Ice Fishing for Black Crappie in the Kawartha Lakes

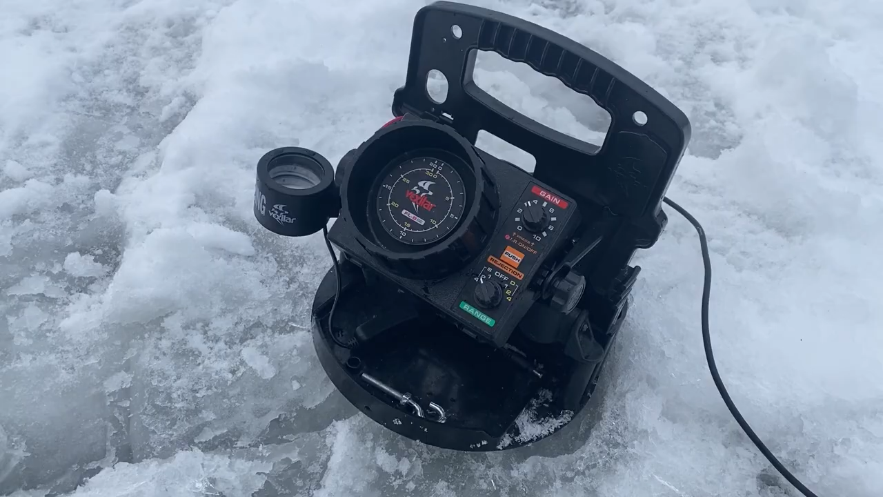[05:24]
a couple little marks a couple little marks picky marks that have been looking at them for a while but the weather is starting to get not so great uh